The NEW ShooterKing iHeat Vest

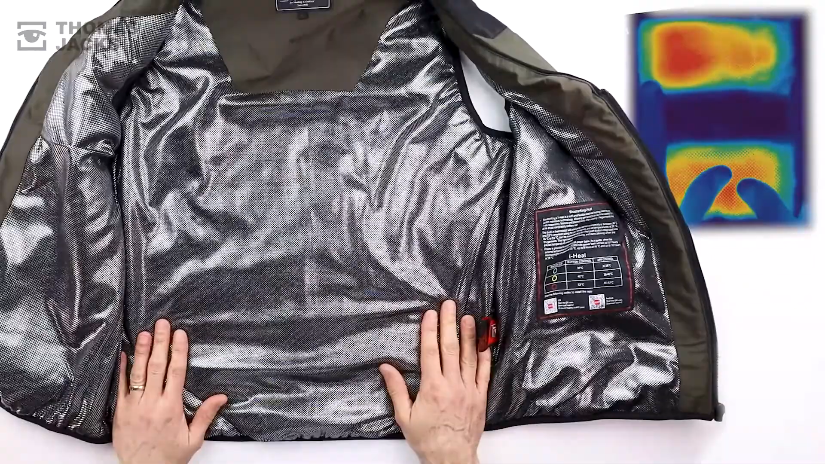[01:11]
As you can see from the thermal image, two lumber panels with a fine mesh of carbon nanotubes are controlled by an intelligent thermostat to maintain your desired temperature. And that heat is locked in place thanks to the heat reflective lining and insulation.